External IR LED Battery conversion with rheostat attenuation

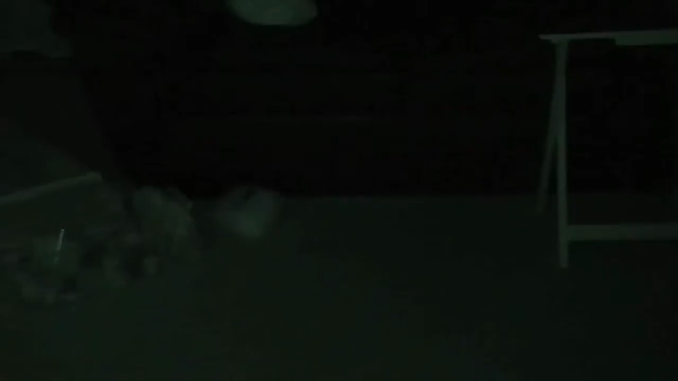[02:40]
Okay, so I've gone ahead and I've switched it into infrared mode or night mode.
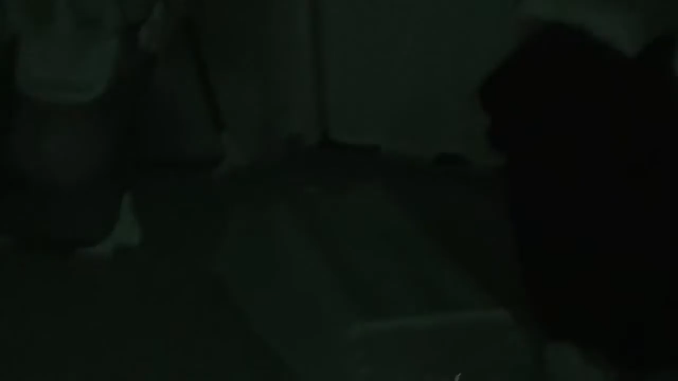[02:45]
And right now you're seeing basically the lighting from the camera itself.
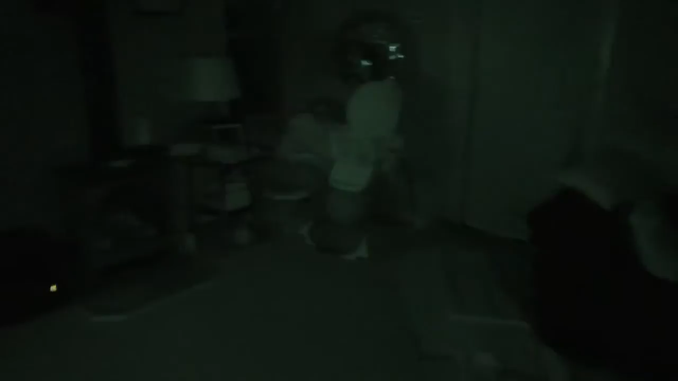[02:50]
And I'll just pan around the room here. You can see the TV is very bright.
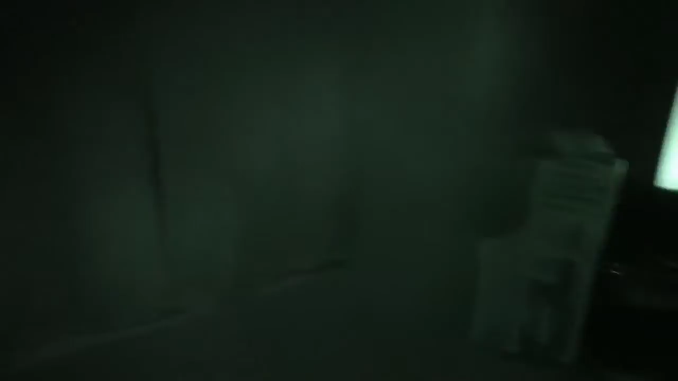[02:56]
But you can see that other parts are okay. And I'll zoom in a little bit here.
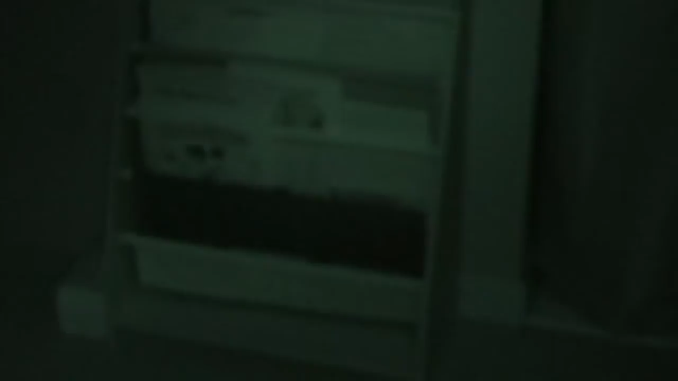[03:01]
Slower you zoom in night mode, the better you get in focus. So I'll slow down here.
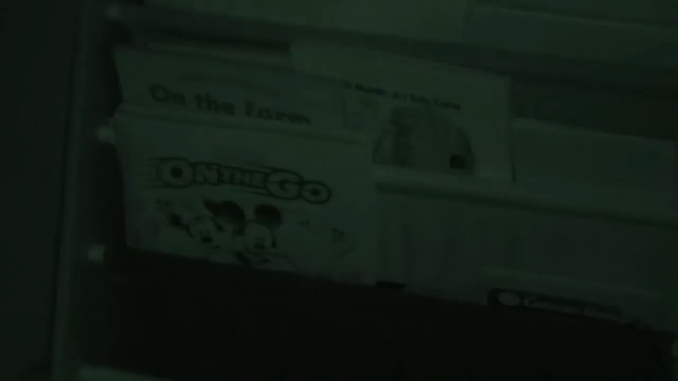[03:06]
So it's not too bad. But it's definitely, you can tell, a little bit focused. And you're going to see I'm going to go through some curtains we have here. It's going to get very bright as you get close.
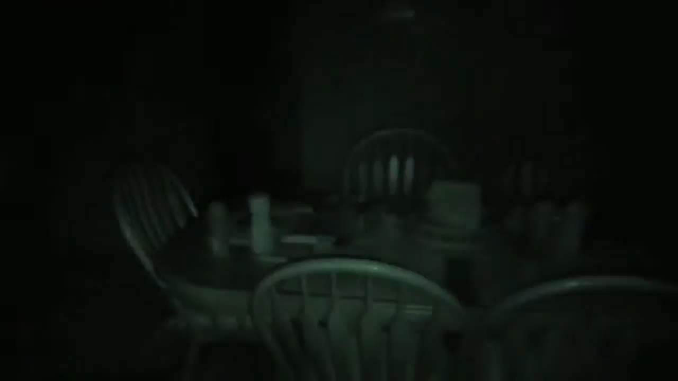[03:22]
Open this up into the kitchen. As you can see, the table lights up. But I'm going to come back to the wall here because I've got about 20 to 30 feet from one side to another. Actually, it's closer to 30, 35 feet.
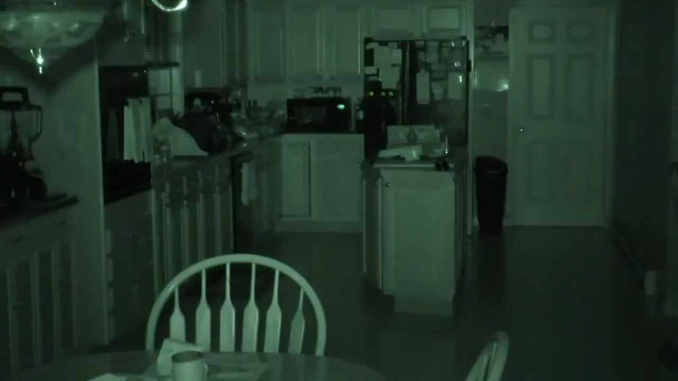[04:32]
So there you go. I'm going to back out. Now take a look at how much light this fills the room. And as you can see, it's very bright. I mean, that's nearly 40 feet across, 35, 40 feet across. And I can zoom in on just about anything over there. I can zoom in on the cabinet.
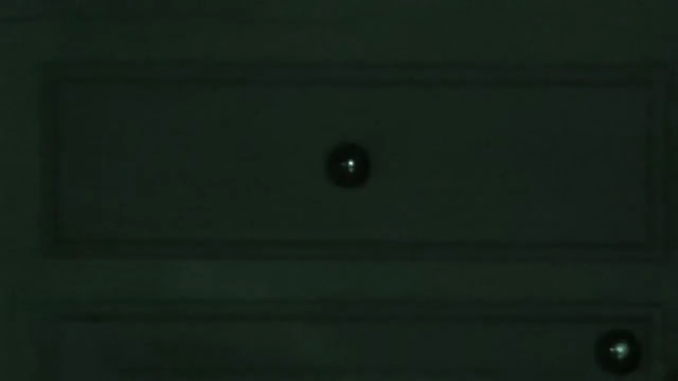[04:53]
Zoom back out. Now let me show you something. I'm going to walk over here. And this is pitch black. I have all the lights off in the kitchen. But I wanted to show you something.
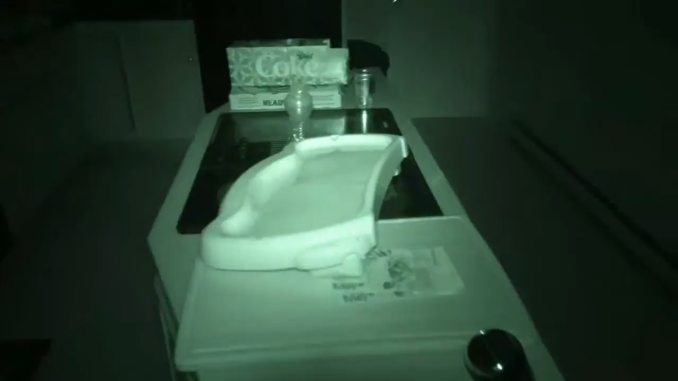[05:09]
When you come over here, you can see I've got my little boy's tray here. It's very, very bright. You know, when you're really close to something, then it's reflected off it.
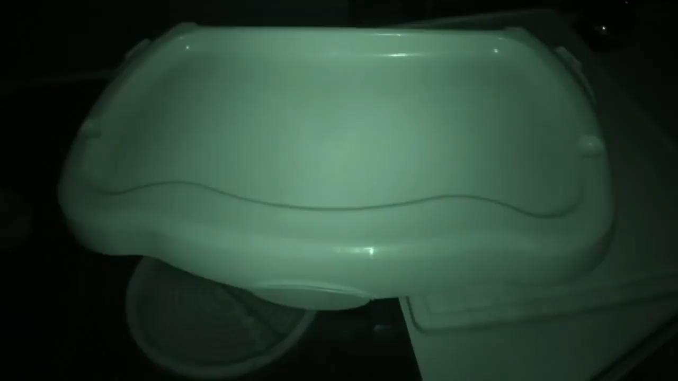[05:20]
But if you attenuate this down and turn this light down, all of a sudden it comes more into focus. And you don't have that glaring brightness. Same with stuff here. Now I've got that external all the way down to the lowest attenuation.
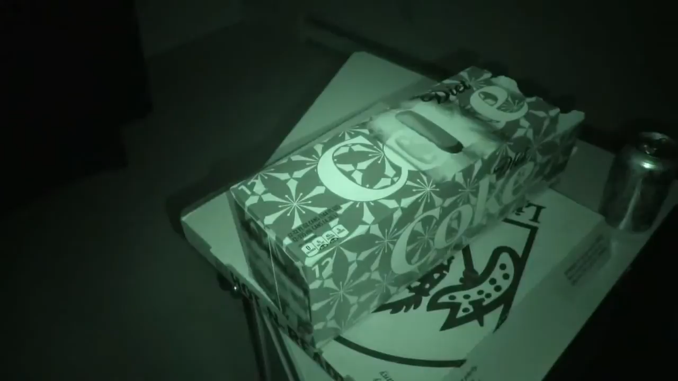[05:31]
If I turn it up, you start getting some glare because it gets so bright. Now you can notice the camera does adjust. So you can see the camera auto-adjusting its brightness. But it can't do it all the time. Especially if you're in a very small enclosed space.
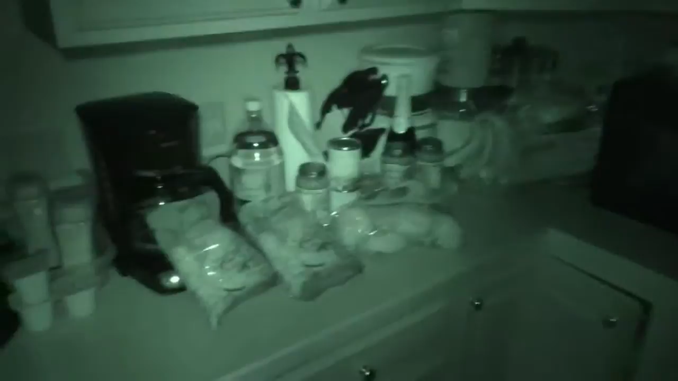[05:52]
So again, this is turned all the way down. Now I'm going to turn it up. Now, here I'm going to turn this all the way down. And you can see what it looks like all the way down. And then I'm going to shut the external one off completely. So there you go. And that looks pretty good because I'm right on top of this. But again, you can't see anything at the other end of my kitchen.
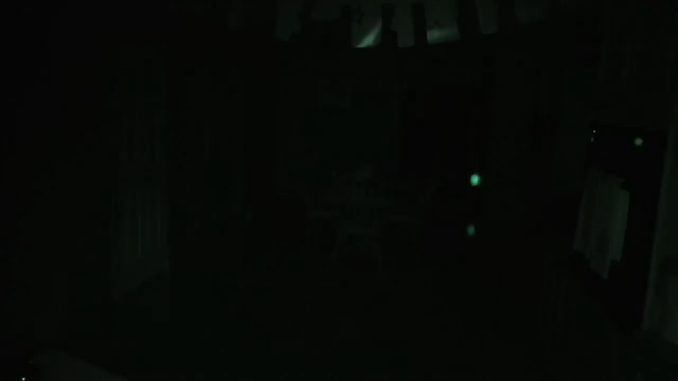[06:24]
So I'm going to turn it back on. And you're going to see that it turns on a little bit. But if I attenuate this sucker, you can see all the way down that hallway. And if you had this as a still camera, you could see all the way into the other room. So that's pretty much it. I just wanted to show everybody. Hopefully you like it. Hopefully you get an idea. I always like giving people ideas for things that they can do at home. Having external batteries where I use double A's instead of the rechargeable battery.